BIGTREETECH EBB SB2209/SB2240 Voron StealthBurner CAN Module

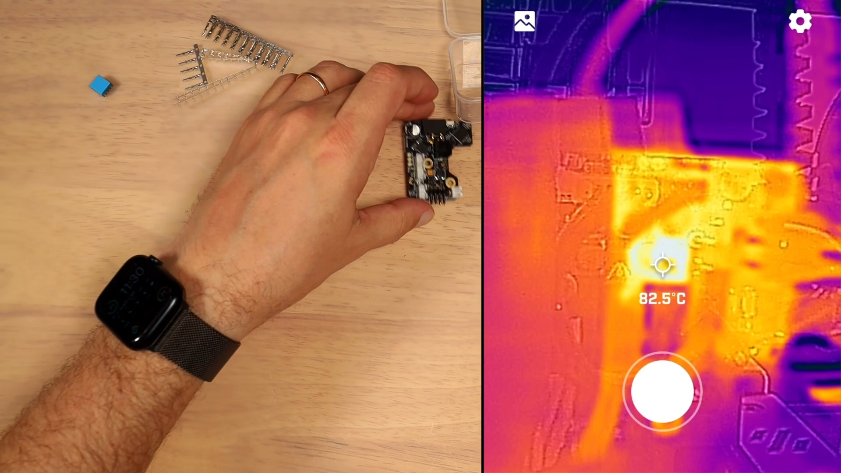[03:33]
On screen: spot 82.5°C
It is overheating dramatically and it's a huge problem. Everyone knows about this problem. I do not recommend to buy this product at this point.